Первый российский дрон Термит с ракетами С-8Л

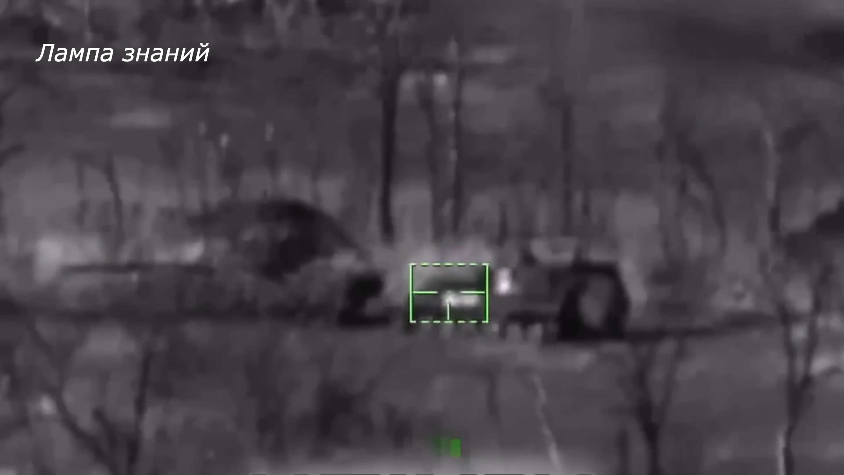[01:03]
Предполагается, что оператор дрона, обнаружив цель, ставит ее на сопровождение по лазерному лучу,